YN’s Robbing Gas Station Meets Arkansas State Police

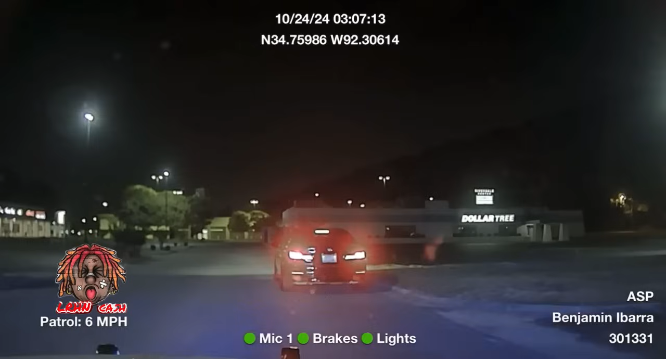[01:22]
Adam 19 Little Rock, 1024. Cantrell to Goodwill. It's me, a black BMW with temp tags. David Boy, 157475. DB 157475. I think it's going to be someone that Little Rock PD is looking for.